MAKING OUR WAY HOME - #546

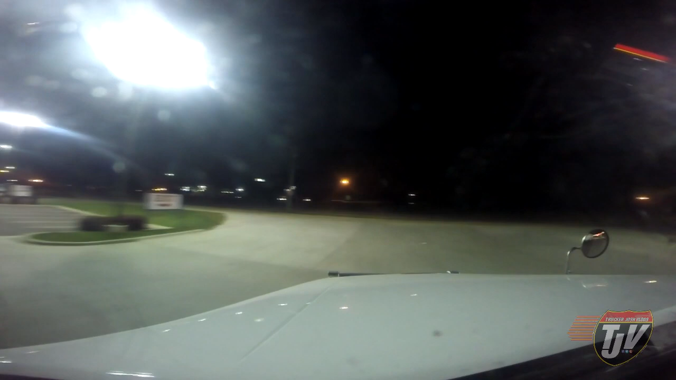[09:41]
That it gets dark so early now already, it makes vlogging so much more rushed. You know, during the winter I gotta rush and get the vlog done before the sun goes down, and it feels like I don't have as much time, you know? I feel like I miss out on a lot. Well, Mendota, drive it was very nice. 1.7 kilometers, then turn left on North 42nd Road.
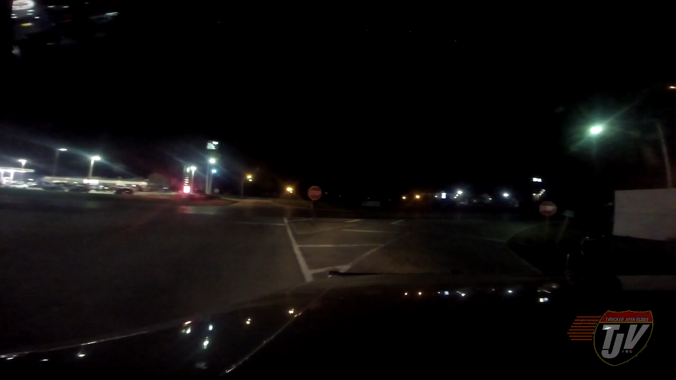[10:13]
Or no, or I'm just going to keep following this road to the interstate. How about that? Is that okay? I'm going to stop at this stop sign. Is that okay, Mandy? Are you okay with that? Are you going to yell at me? I stop at stop signs. It's the cool thing to do. And then I spin my tire on the pavement because that's what it's telling me to do.